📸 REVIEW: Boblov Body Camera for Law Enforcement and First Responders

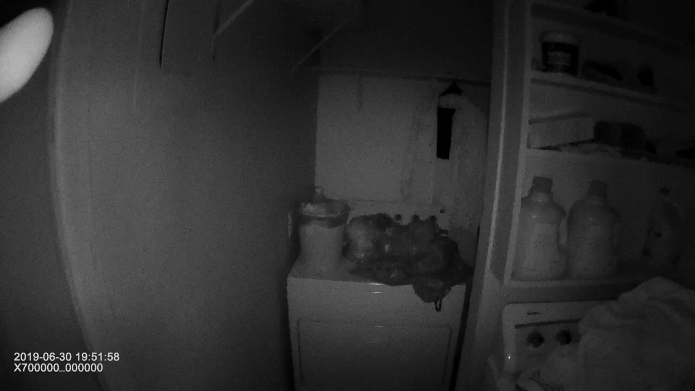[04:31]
so I'm just giving you you know there's my washing machine or my dryer a washing machine got some dirty clothes there just give me an idea of what it's gonna do in in total complete darkness because even outside at night it's not complete dark you know you might have moon or street light stuff but this is something what it's doing in complete darkness open my back door here
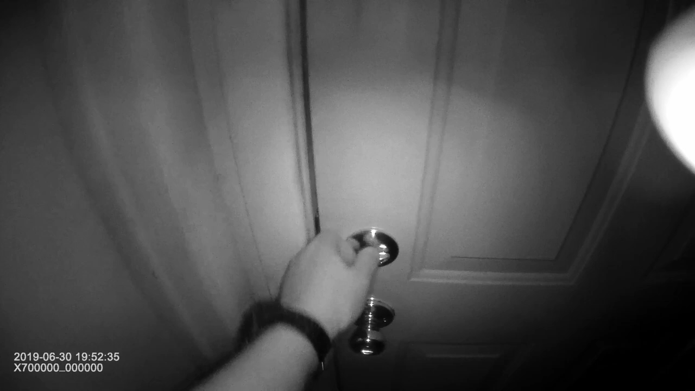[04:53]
boom you can see it's daylight outside that's actually it's actually
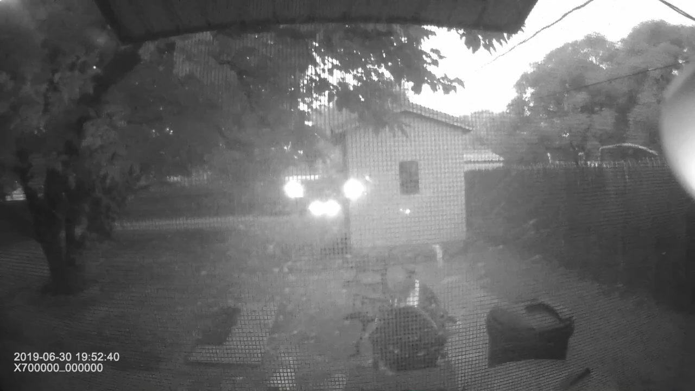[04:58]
cloudy outside there's the IR lights on here
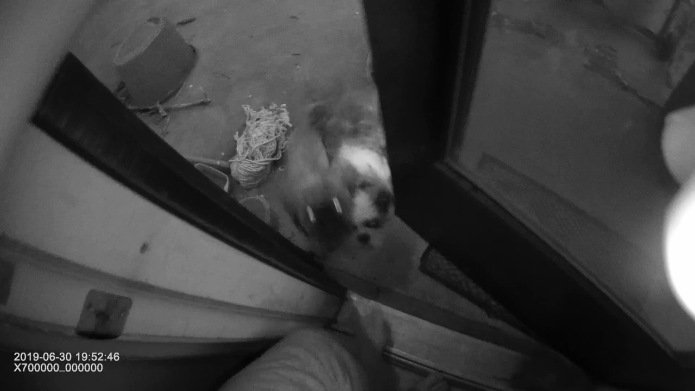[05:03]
there's my dog my little shih tzu and
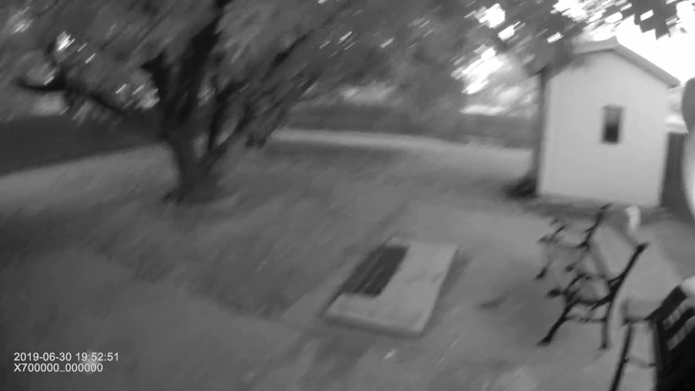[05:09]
soon to get them up light it's gonna turn go back to daylight and turn
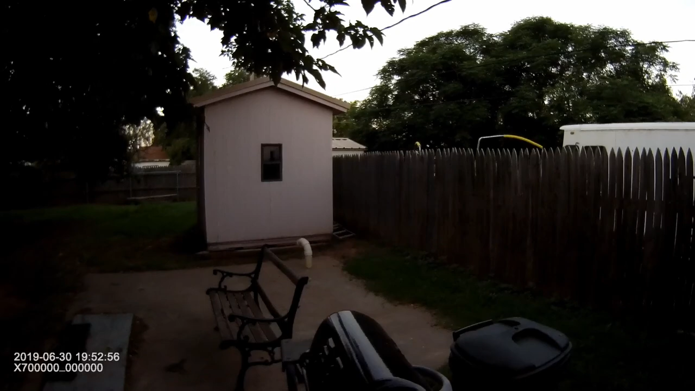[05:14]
off the night vision and that's my backyard and then when it gets a little bit too dark it'll automatically turn
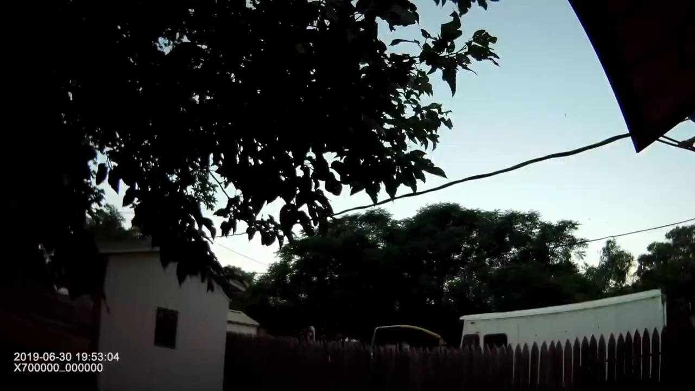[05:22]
the the infrared
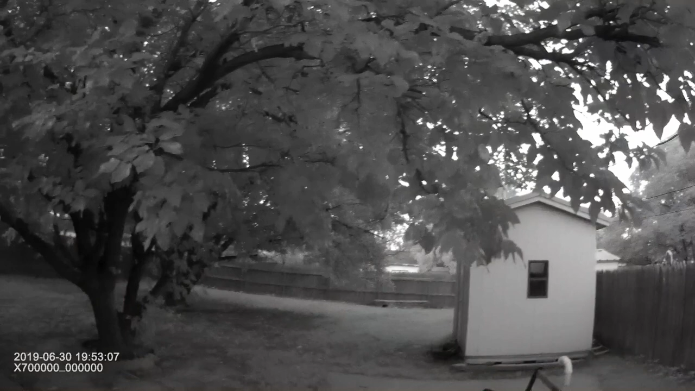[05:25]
light on it's very early about five o'clock in the morning I'm doing this video so I go back in here
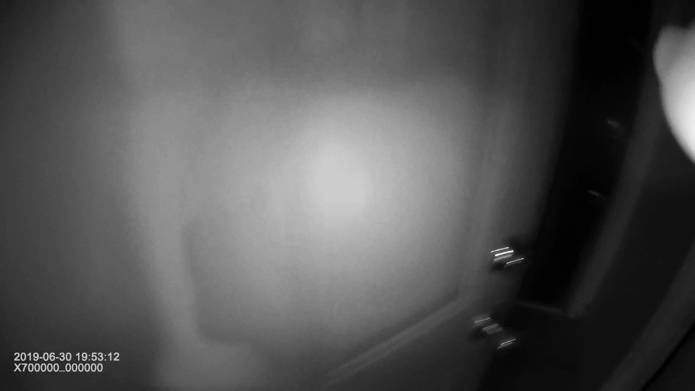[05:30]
and go back into pitch black darkness and that's pretty good you know we're looking that's about maybe 10 15 feet to
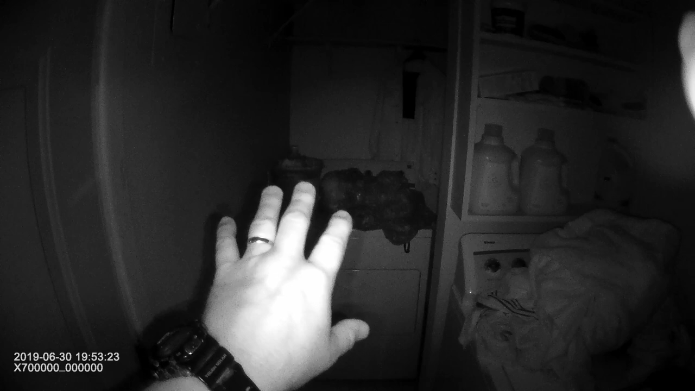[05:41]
the back there of my utility room here so you can see pretty good back there you can see good detail that gives you example of what it's like in darkness okay and so